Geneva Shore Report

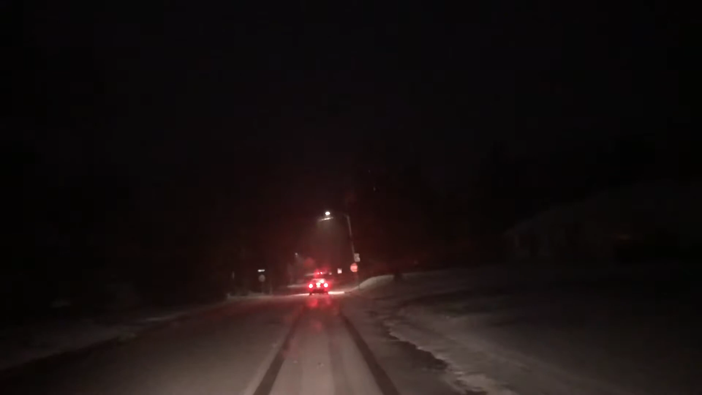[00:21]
We were hit with a snowstorm last night, a very early in the season snowstorm. But this is Wisconsin and it's happened before. It's been many years since we've had this much snow on Halloween though. We've received about two inches through the night and the snow will continue throughout the day here.
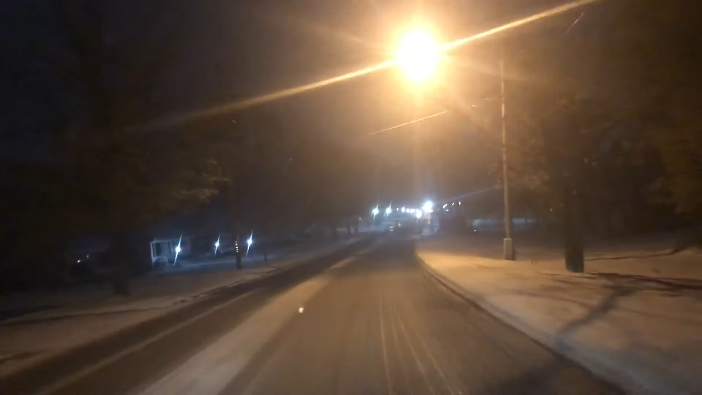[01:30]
That could change with the snow that continues to fall or will continue to fall. It's very wet and slushy so it stays too cold.
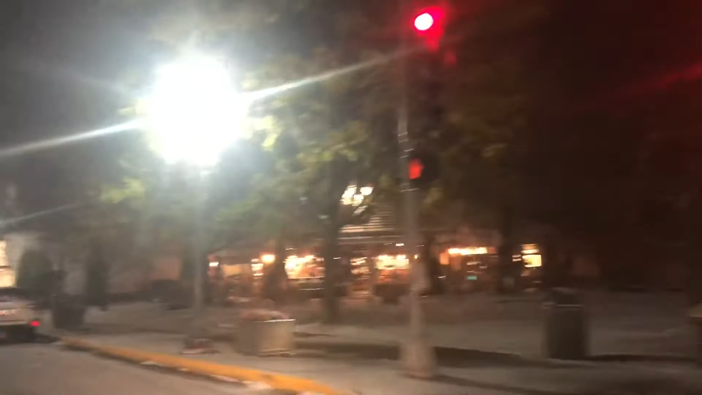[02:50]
Right now, they're just hovering around eight, seven or eight miles an hour.
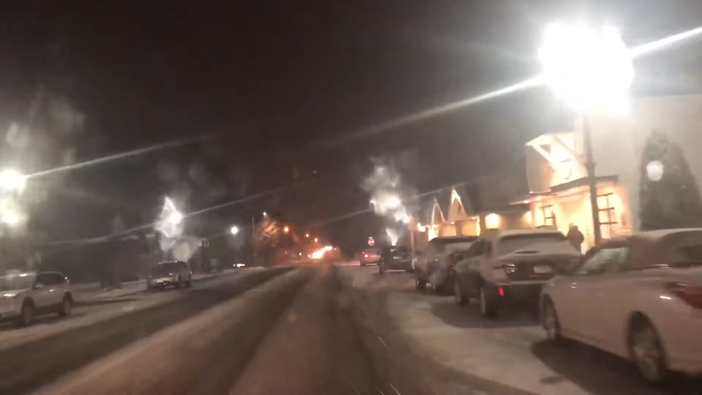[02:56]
All right, now we're on Center Street, heading north.
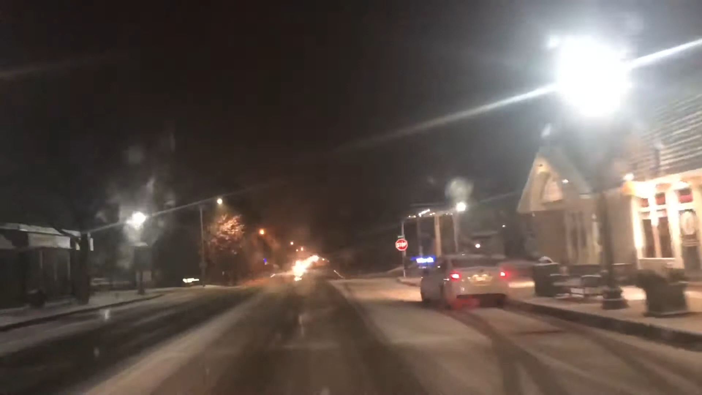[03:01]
And it's a little busy for seven o'clock in the morning here in Lake Geneva. Everyone's trying to get to work and where they need to be.
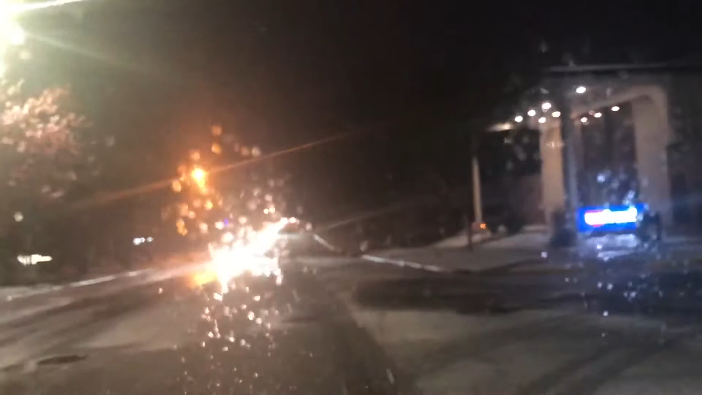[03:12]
We've not seen any city trucks yet. Maybe we won't. I'm sure they're going to be out salting and taking care of the roads throughout the day. But there you have it. Our first substantial snowfall of the season. Very early in the season.